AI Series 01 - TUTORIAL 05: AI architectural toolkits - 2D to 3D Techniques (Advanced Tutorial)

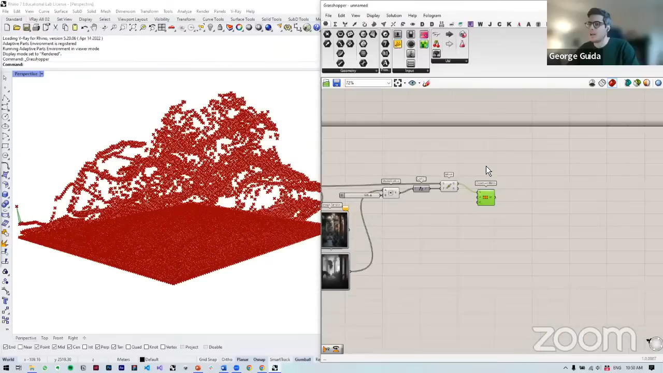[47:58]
faces, and we'll take the vertices which have been mapped from the depth map, and then we'll color it with the original texture, and color C is color right at the bottom.
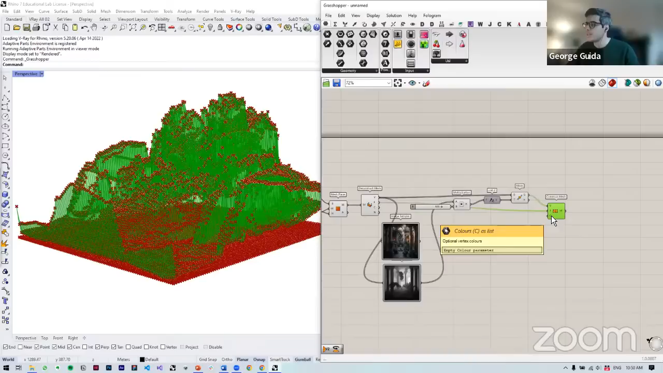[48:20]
So we'll take those values at the very top. So this is kind of like
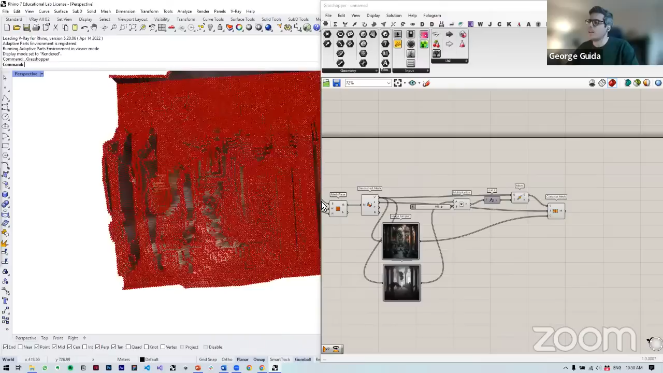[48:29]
a very abstracted depth map which we can bake.
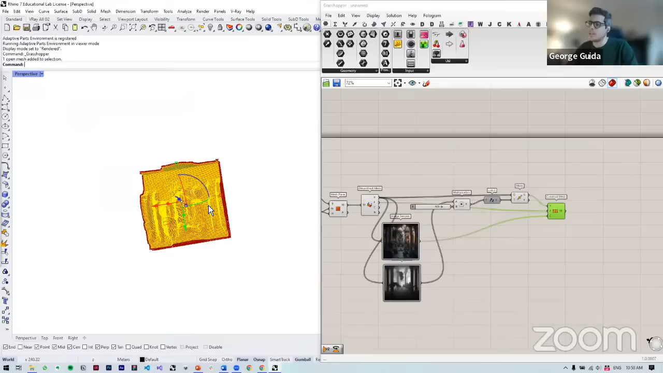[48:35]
Let's see.
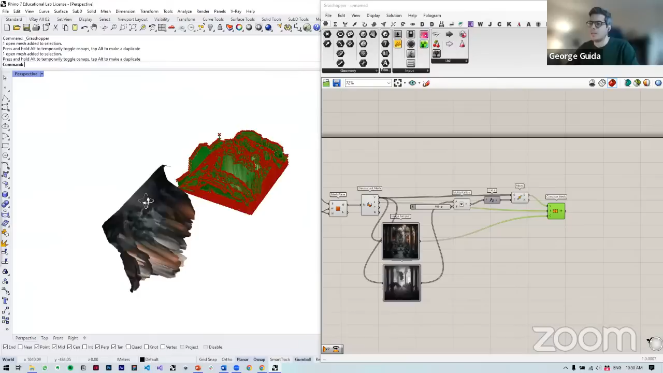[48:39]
In other cases, I would likely rotate this, tidy it. What's great is that we can smoothen this geometry.
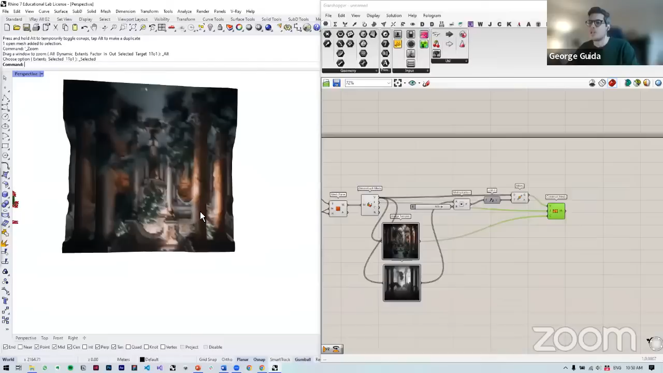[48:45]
I think it's upside down.
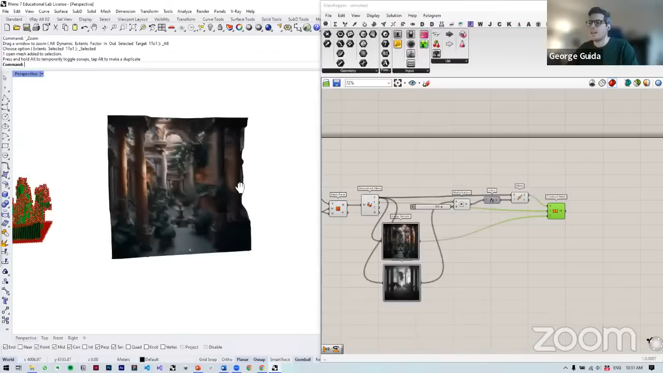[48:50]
So what we have is that is what we call a 2.5D geometry. Turn the table.
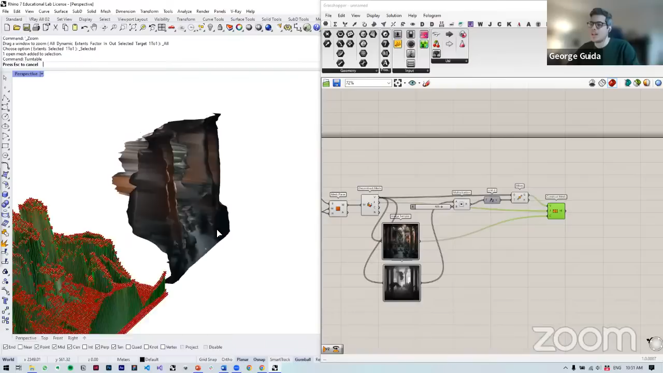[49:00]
So you can kind of see how it's like, you have that dimensionality to it. It's not perfect.
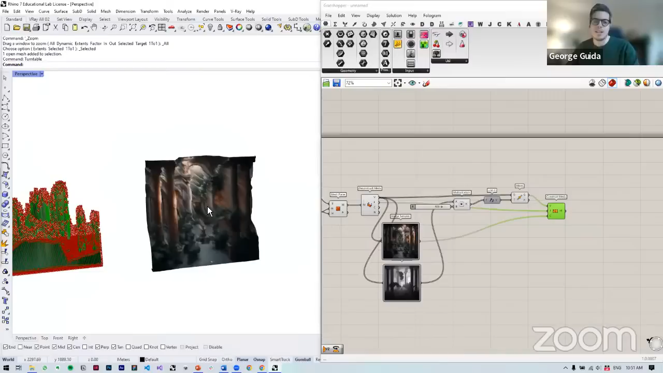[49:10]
What we can do in Grasshopper is then smoothen this geometry or do simple operations.
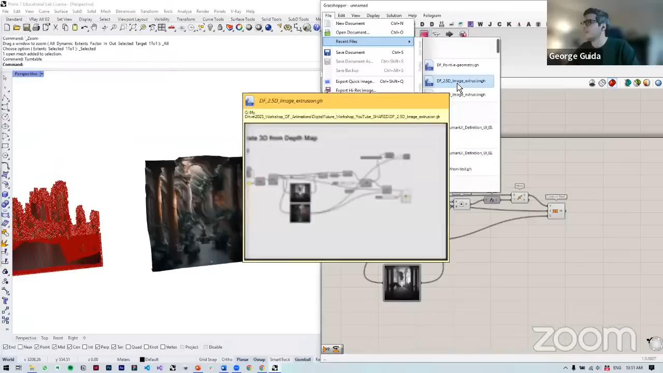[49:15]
And let's see, this is a more complete version where we can,
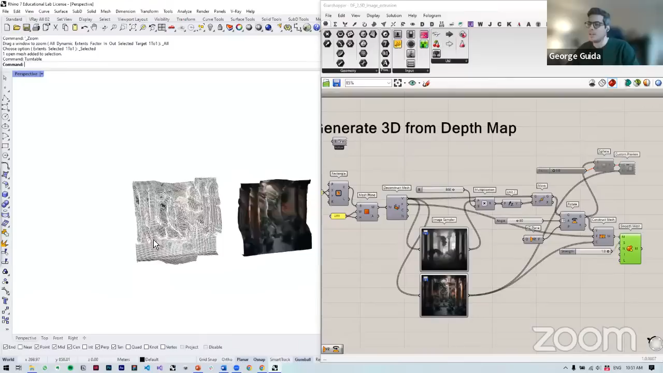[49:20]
you can see how we can, let's see from the back, we can smoothen these. And clearly for the workshop, I'm using low values, but you could increase the values to increase your control within this process. Okay, so that's the, hopefully a high level overview, and you can try to recreate this or make this your own. Clearly there's ways in Grasshopper of animating these or using different images and combining them.